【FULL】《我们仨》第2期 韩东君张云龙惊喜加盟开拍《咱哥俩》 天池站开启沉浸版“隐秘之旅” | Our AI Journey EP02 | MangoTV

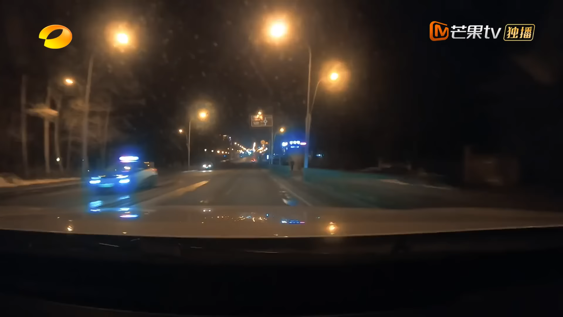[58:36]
马上到了， 这是左转， 对，左拐就到了。 亲亲烧烤店看， 好。